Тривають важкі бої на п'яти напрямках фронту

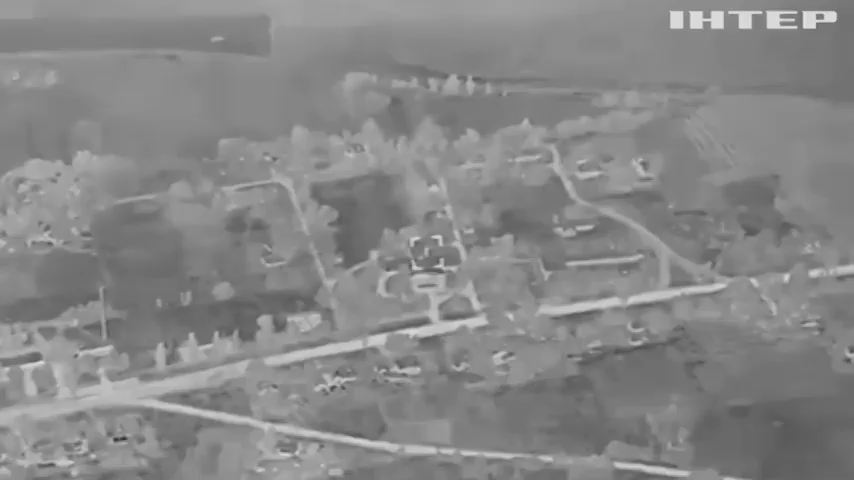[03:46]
Також у населеному пункті урожайне українська авіація вдало відпрацювала авіабомбами, знищивши командні пункти армії РФ.